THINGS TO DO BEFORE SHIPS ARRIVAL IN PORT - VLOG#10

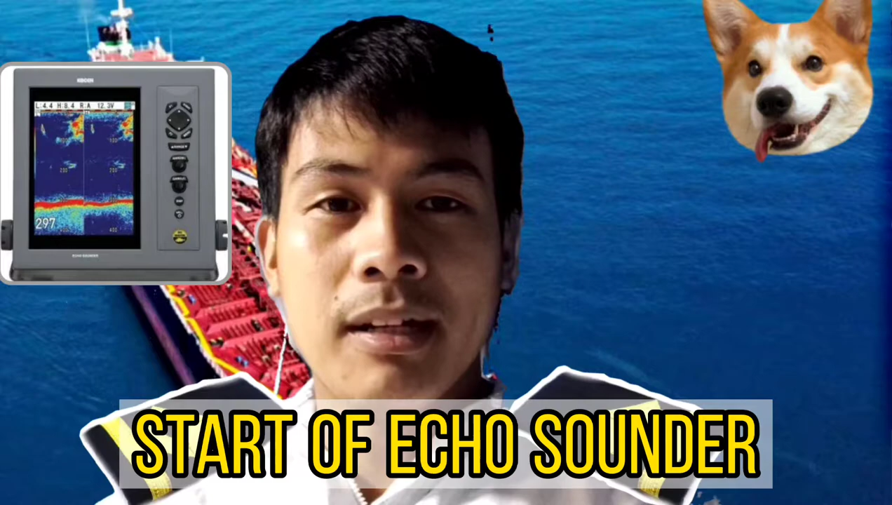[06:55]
so kailangan mo yung check yung echo sounder kasi isa rin yan sa napakalaga napakahalagang equipment sa barko lalo na pagka mababaw yung